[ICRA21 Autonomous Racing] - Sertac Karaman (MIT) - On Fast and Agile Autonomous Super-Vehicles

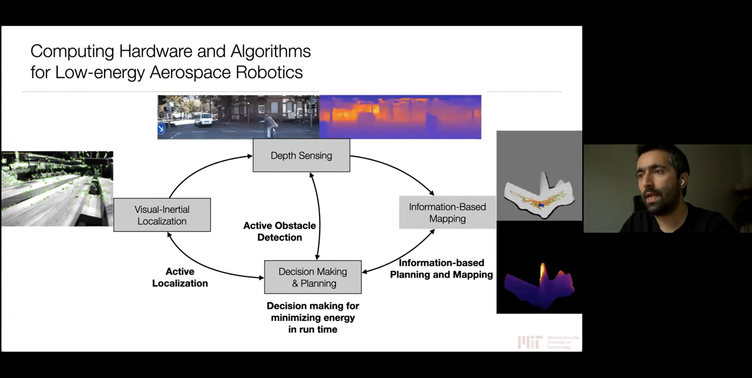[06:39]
And I'd say that there's actually a lot of problems in this area when you build chips and you know, algorithms, sort of computing hardware and algorithms from the ground up. We worked on so many things. So we worked on visual inertial localization and SLAM to some degree. We worked on depth sensing because in most of these little, you know, vehicles, you have a single camera and you can't fit a LiDAR typically. So how can you just look at the camera images and maybe use some IMU to generate depth? And also people are very interested in sort of information-based mapping.
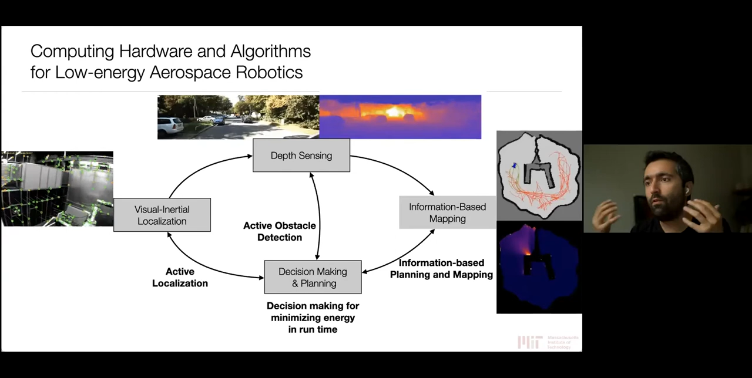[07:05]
So, you know, you are mapping an unknown area, where do you go next? And so kind of generating this channel between information map and so on. There's a lot of interesting problems in decision-making. Now I'm kind of outside of the autonomous racing domain, but imagine if you have very little power,
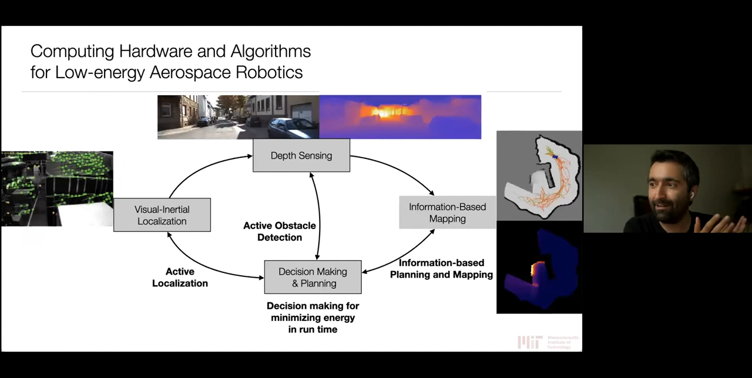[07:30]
you can sit down and do a motion planning and spend a lot of energy to come up with a motion plan that, you know, kind of expends so little actuation energy, but now you spend a lot of energy to actually come up with it. And so you need to somehow balance that out.